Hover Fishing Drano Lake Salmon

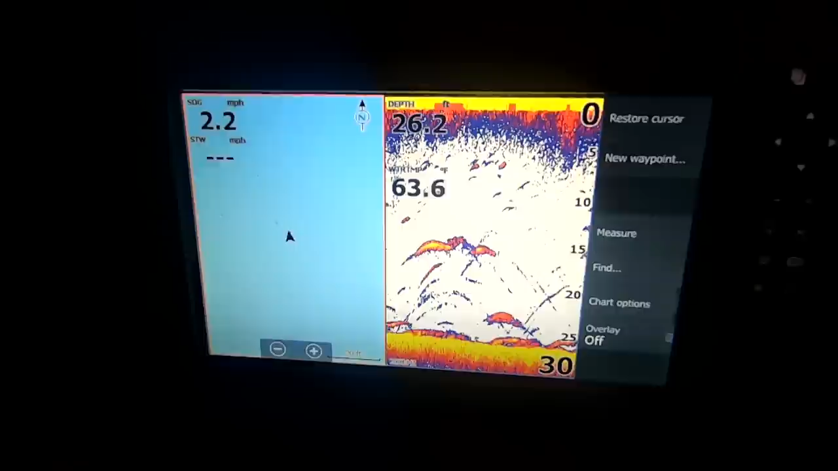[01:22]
On screen: depth 26.2 ft, speed 2.2 mph
but those marks on the graph give us hope for fast limits of Chinook salmon.